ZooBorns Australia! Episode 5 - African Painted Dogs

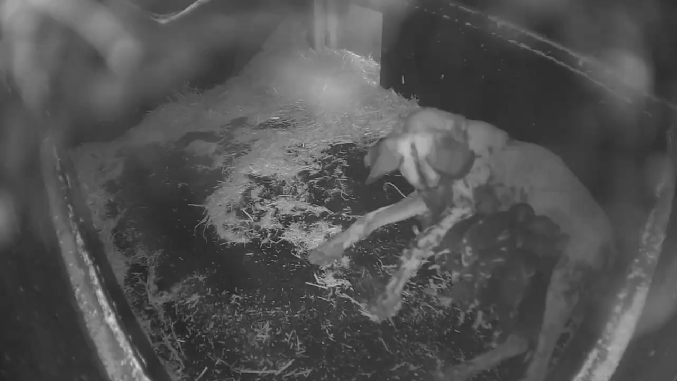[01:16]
Two weeks later, Kisuri has delivered a litter of 11 puppies.
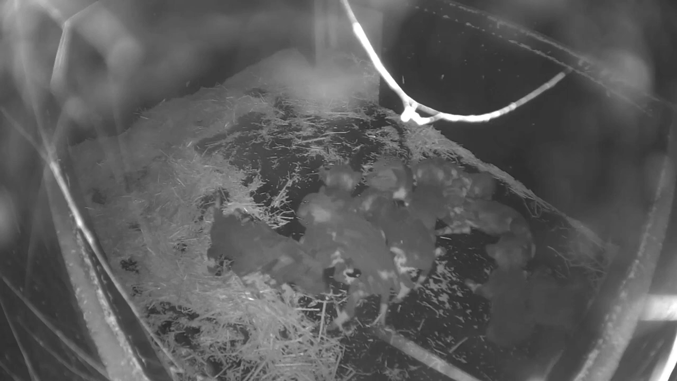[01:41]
New African painted dog mothers can be dangerously unpredictable, so zookeepers are keeping a close eye on Kisuri and the puppies.
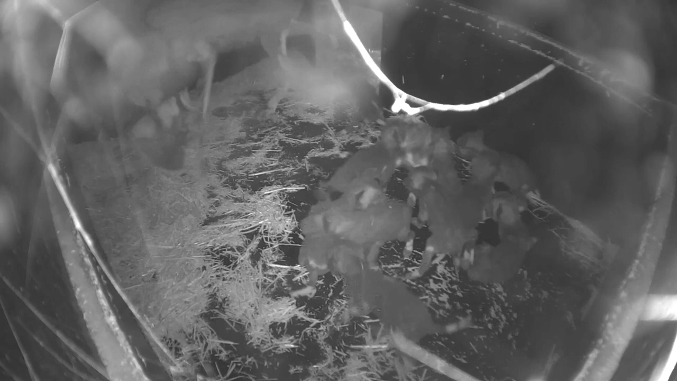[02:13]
At this point, the zoo can only monitor Kisuri from a distance and hope she keeps all 11 alive.